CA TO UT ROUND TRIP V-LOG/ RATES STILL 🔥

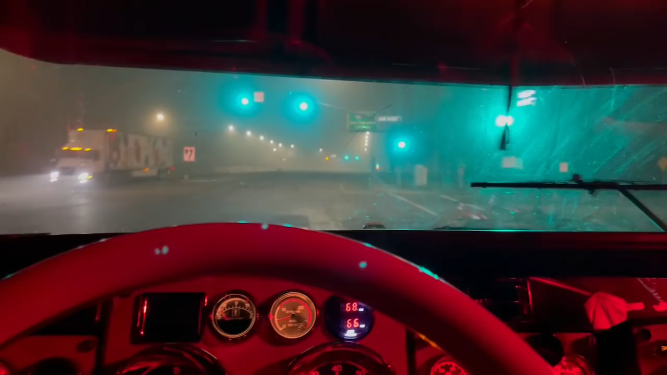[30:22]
I think, oh boy, my turn is, I just passed my turn. That's great. Well, there's that. Missed my turn because I couldn't see it. But now we're going to go up here and make a U-turn, come back, hit the freeway, and we'll go from there. So if you guys made it this far, thank you for watching.